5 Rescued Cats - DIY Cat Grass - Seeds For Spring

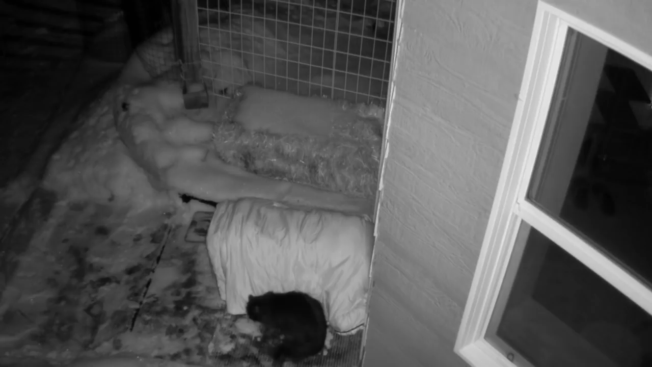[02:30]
He's a chunky monkey. And then of course once we, once we did catch him, we realized how friendly he is. Very matted.